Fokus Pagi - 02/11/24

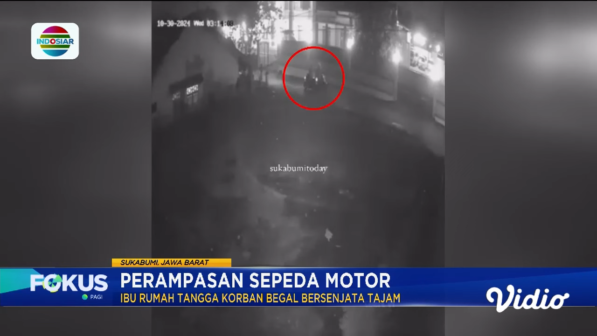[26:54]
Sementara rekaman CCTV milik warga memperlihatkan seseorang membegal korbannya di jalan Mangkala Yaci saat Kebupaten Sukabumi, Jawa Barat. Korban yang merupakan ibu rumah tangga bersama anaknya tak berdaya dan harus kehilangan motornya lantaran pembegal menodongkan senjata tajam. Saat kejadian, korban usai mengantar suaminya untuk bekerja pada pagi buka. Kita ada di Jatah Anra sudah melakukan penyelidikan